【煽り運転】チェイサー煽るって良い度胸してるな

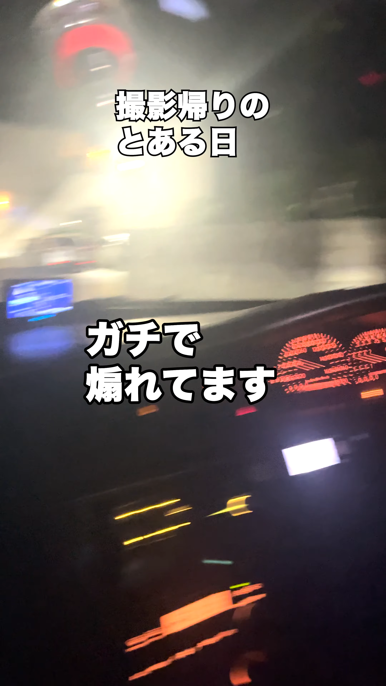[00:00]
これね、撮影帰りの出来事なんですけど、ちょっと見てください。 マジで後ろ見てめっちゃ煽ってくんだけど、本当にやばくないですか。ほらほらほら、ありえなくね。めっちゃほらハイビームふざけてるでしょ。 この道ね、狭い道なんで40キロ制限なんですよ。